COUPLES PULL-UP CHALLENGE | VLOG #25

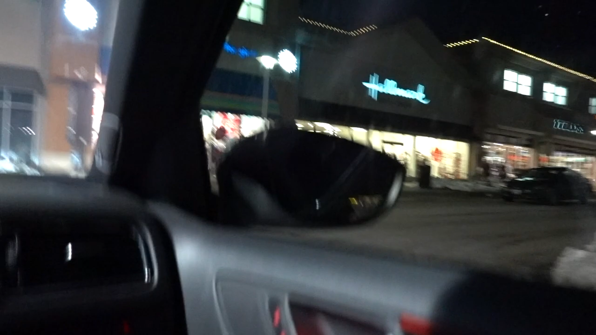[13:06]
We can't see you. What is this person doing with no lights on?